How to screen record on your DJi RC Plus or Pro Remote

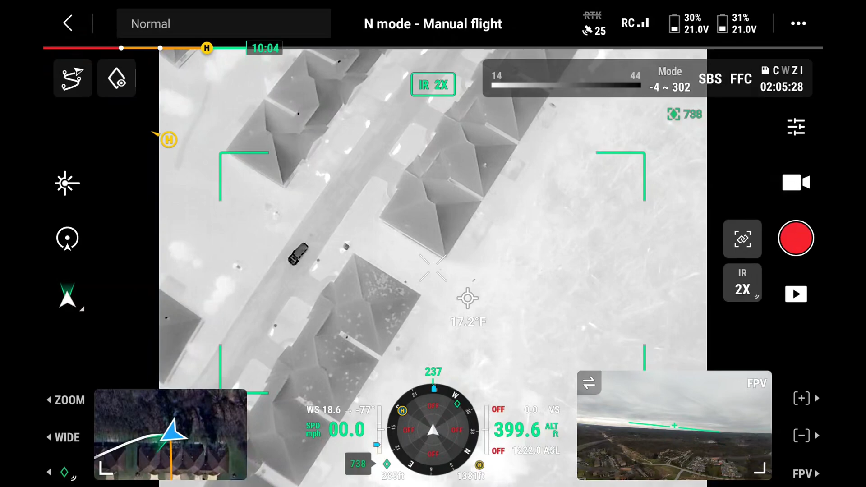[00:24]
roll down your window there she is right there oh my god yes